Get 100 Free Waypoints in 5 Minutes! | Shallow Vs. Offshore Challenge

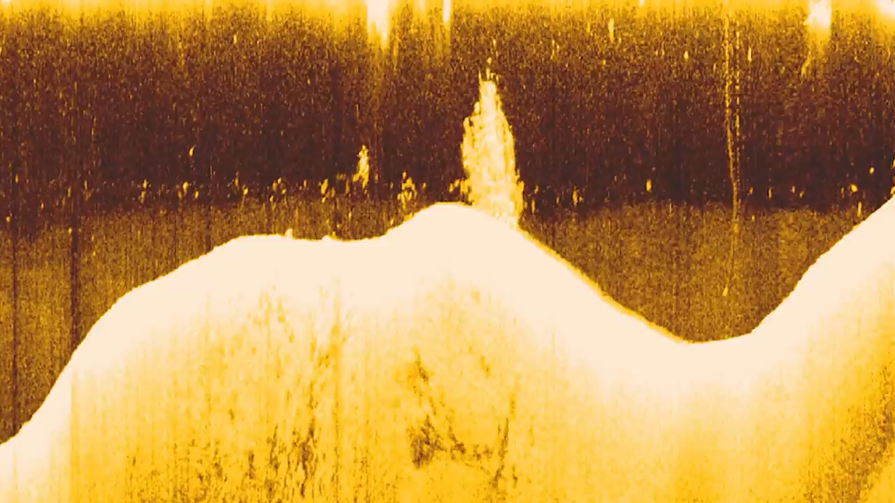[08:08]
that sensitivity up and i knew that all those fish were going to be in 17 for the water or
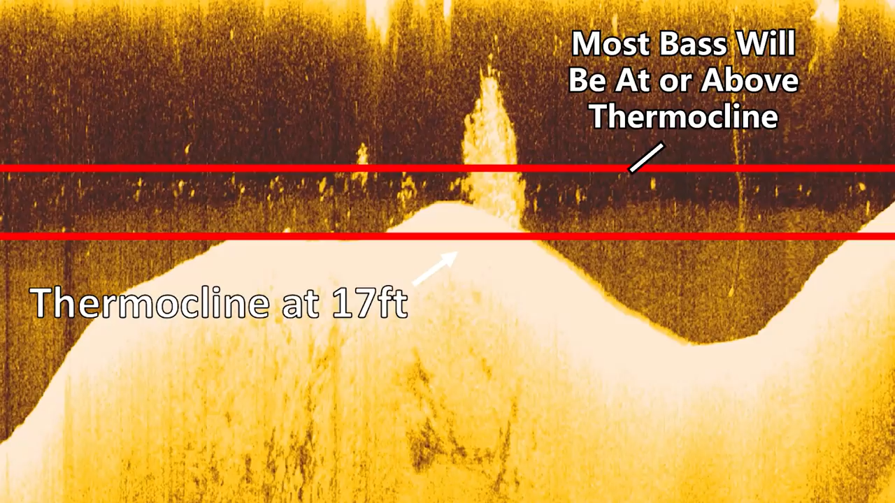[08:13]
less well when i went out there i started grafting these points and just started seeing fish scattered out
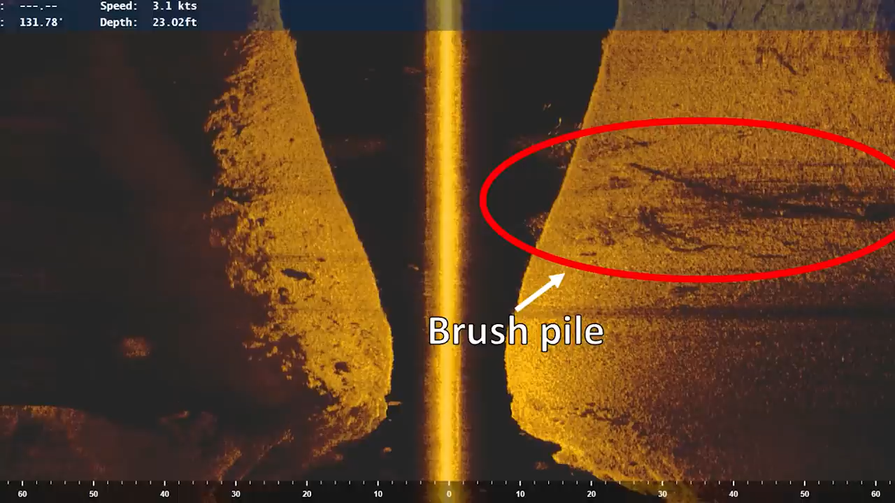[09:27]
On screen: depth 23.02 ft
noticing that every brush pile i found that was in 17 feet of water or less above
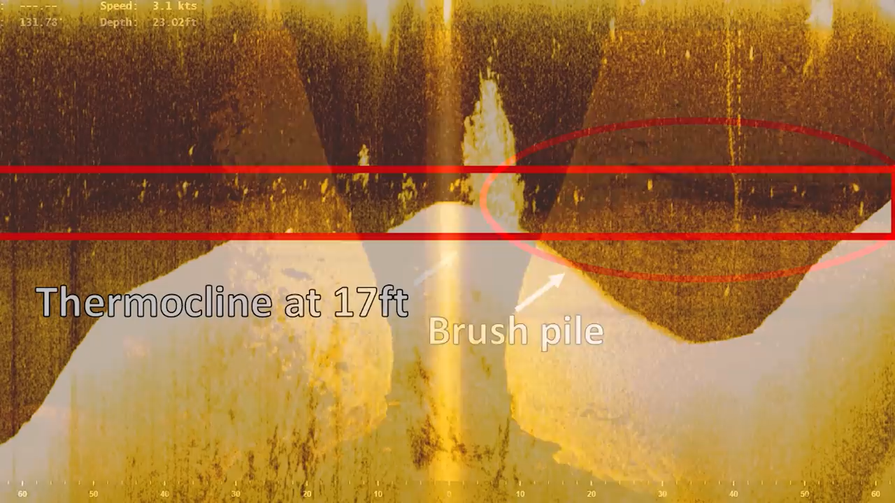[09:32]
On screen: depth 23.02 ft
that thermocline by a main lake point with a channel swing on it the fish were just in them and first one i pulled up to i lost about a two and a half two and three quarter pounder on a crankbait fished
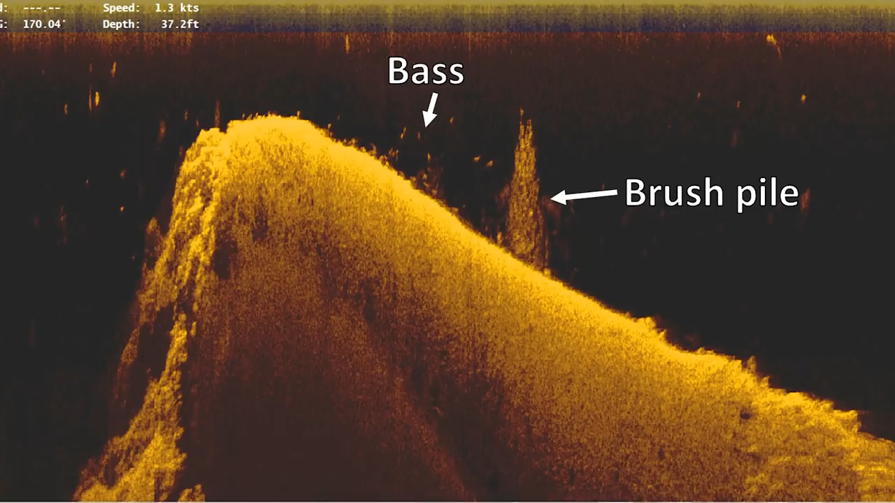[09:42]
On screen: depth 37.2 ft
a few more didn't get any bites some of them were too deep some of them seemed to be too shallow i came back to the brush pile where i actually lost my first fish lost another one on a